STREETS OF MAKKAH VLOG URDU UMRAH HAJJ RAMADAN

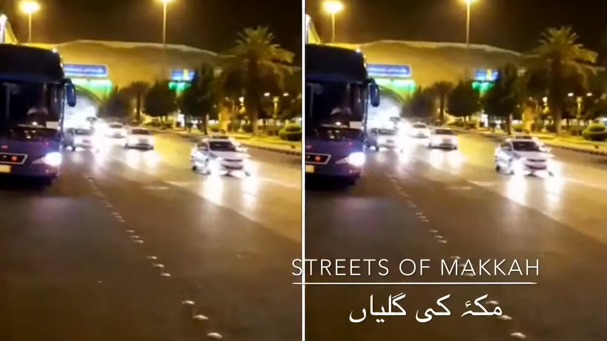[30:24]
ये सामने ये हरम शरीफ की तरफ ये रोड जा रही है बैतुल्ला की तरफ।